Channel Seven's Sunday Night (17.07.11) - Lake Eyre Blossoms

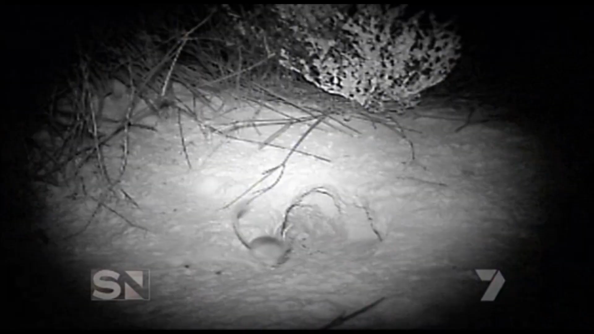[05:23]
the infrared motion cameras monitor numbers at night mind you some
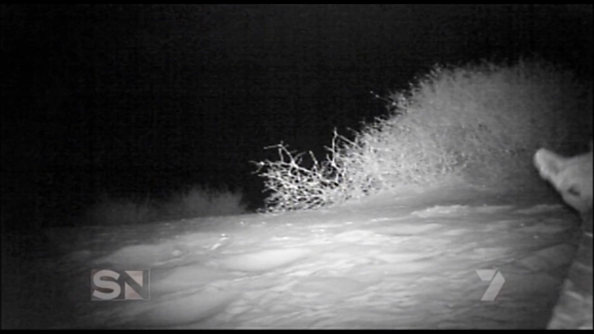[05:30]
like the dingo are less than impressed by man invading their nightlife